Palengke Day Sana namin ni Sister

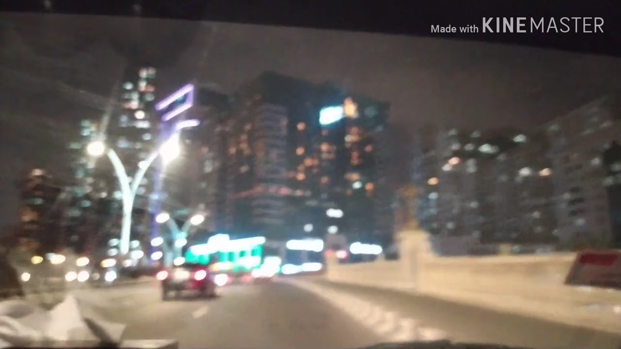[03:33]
Ang problema pala nito, te, baka naman wala tayong parking, di ba? Eh, signal na yun. Bago, signal.
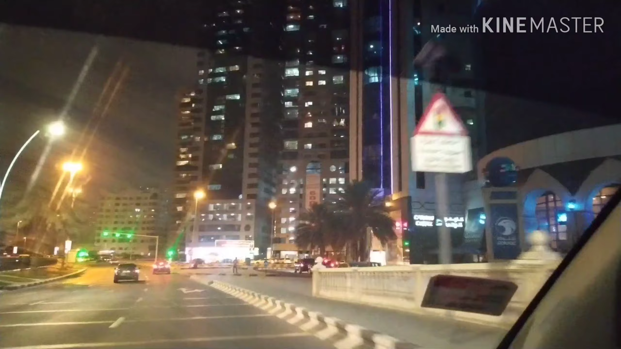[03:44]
Bago sa signal, oo. Ayan yung dulo na yan.
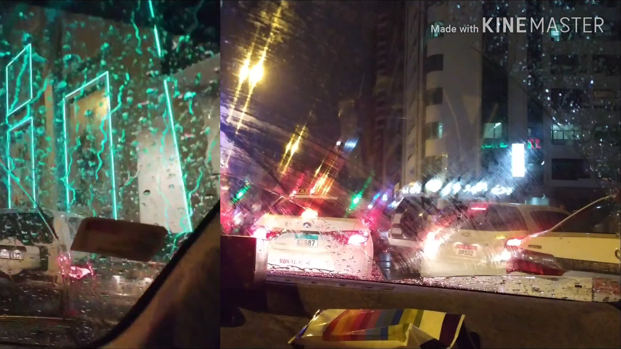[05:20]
Dire-diretso ka doon sa may signal doon, di ba? Sa may patuloy.
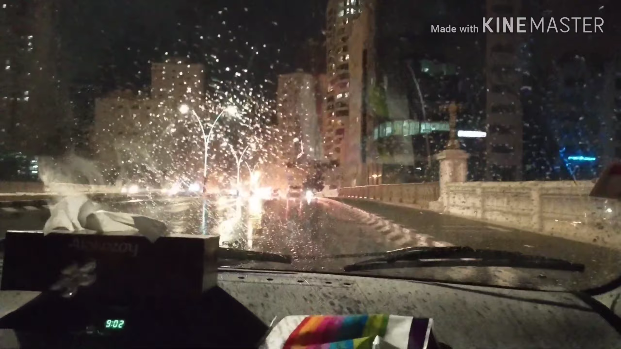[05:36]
Ganda ng reflection ng ano, ng talsik ng ulan sa salamin. Parang Christmas light.